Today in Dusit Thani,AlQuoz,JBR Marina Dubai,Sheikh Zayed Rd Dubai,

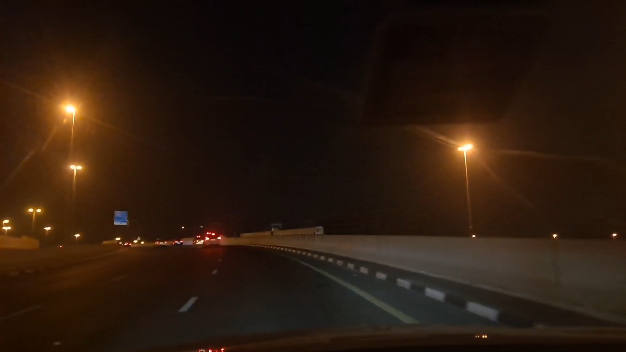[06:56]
गाइस अभी मैं मौजूद हूँ शेख जायद रोड पे, ये मेरे साथ आप आवाज़ सुन रहे हैं ये गाड़ियों की, ये इस वजह से है कि यहाँ पे रोड पे ट्रैफिक बहुत ज़्यादा है तो ये गाड़ियों का शोर है।